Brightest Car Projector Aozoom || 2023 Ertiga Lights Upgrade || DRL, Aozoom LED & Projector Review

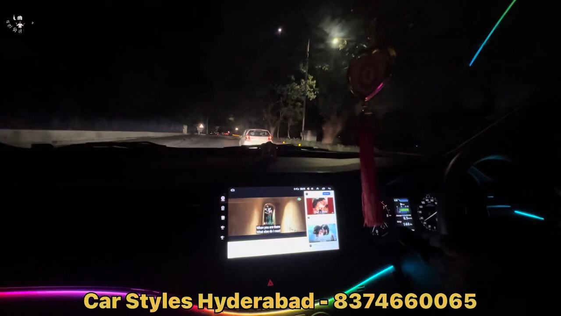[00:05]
हेलो, तू है तो मुझे फॉग लाइट ऑन, हेडलाइट ऑन, हाई बीम, तो ये है भाई रिस्पांस।